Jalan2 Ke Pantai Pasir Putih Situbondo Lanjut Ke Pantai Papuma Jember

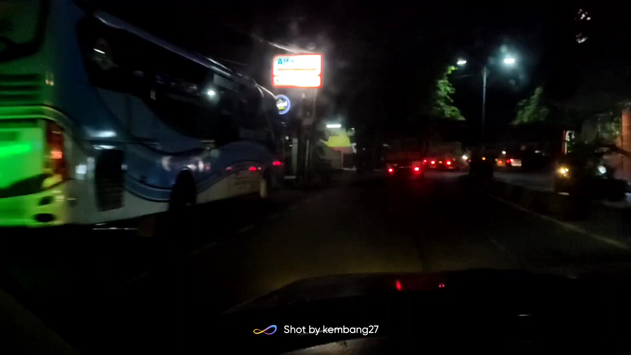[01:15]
Di posisi sudah di kawasan atau daerah Bangil ini, guys.
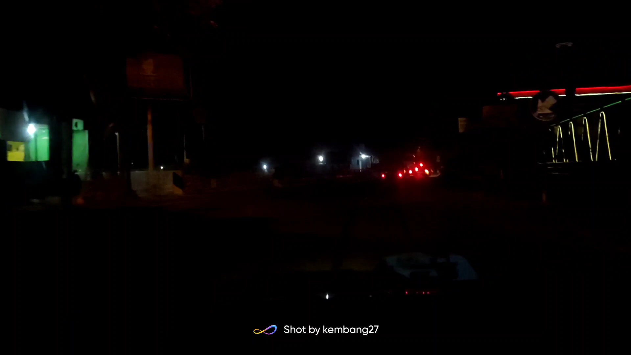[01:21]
Masih di Pasuruan. Setelah Bangil ini apa ini ya?
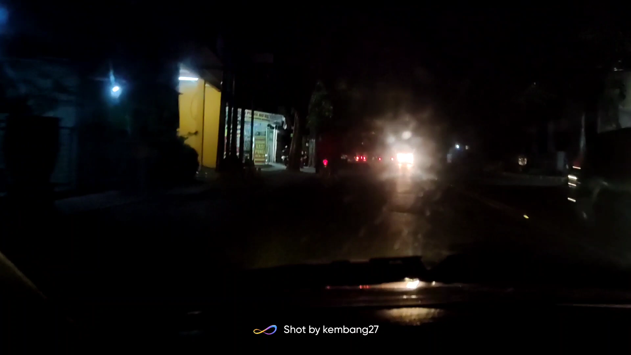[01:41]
Oke, lanjut lagi perjalanan aku. Untuk tujuannya ini masih belum ada pastian sih nantinya aku mau
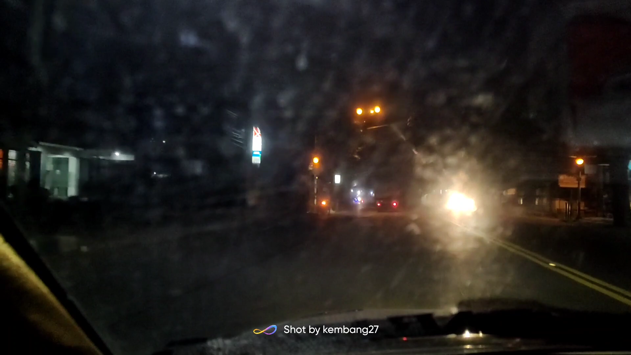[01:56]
kemana. Tujuan aku sih tetap utamanya sih ke pantai. Cuman enggak tahu ini nanti aku mau ke pantai apa ini nanti ya. Aku browsing-browsing dulu
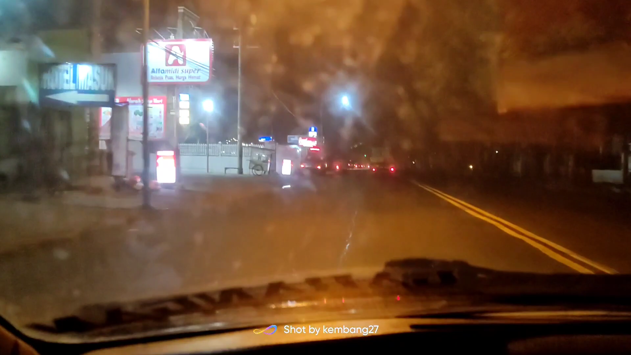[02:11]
pantai mana, pantai apa yang belum aku kunjungin. Akan aku kunjungi. Ini kita sudah sampai di Pasuruan kota. Tulisannya mana? Oke, guys, ini sudah sampai di Pasuruan. Sudah sampai kota.
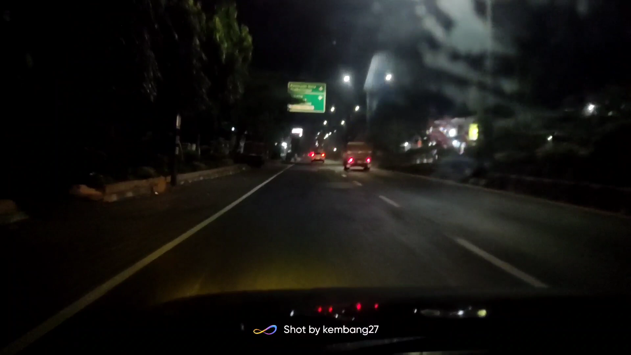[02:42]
Kita mau mampir cari minum dulu ya.
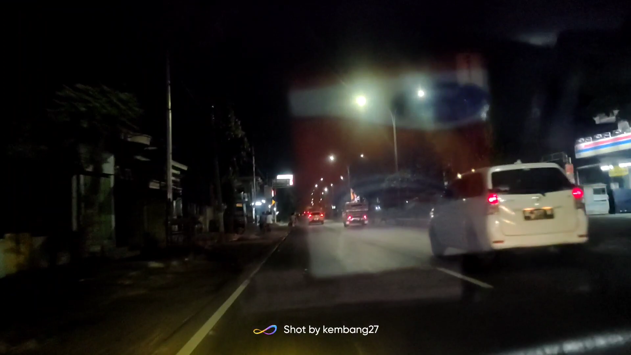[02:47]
Kita ke Alfamart. Ada cilik-cilik gitu renang di AC. Cilik tahu bong sih. Oke, kita mampir dulu ya ke sini. Pasuruan kota Banyuwangi.
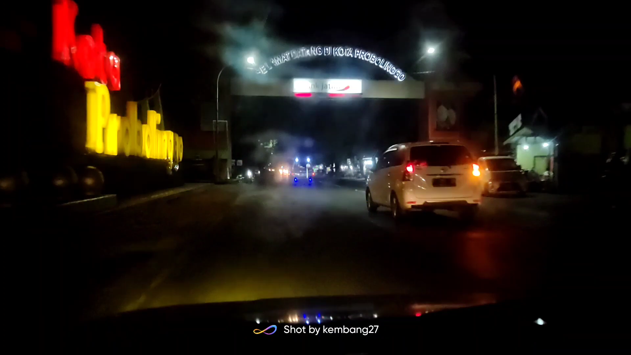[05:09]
Selamat datang di Kota Probolinggo. Ini aku sampai di Probolinggo dan enggak tahu ini Pak Korak.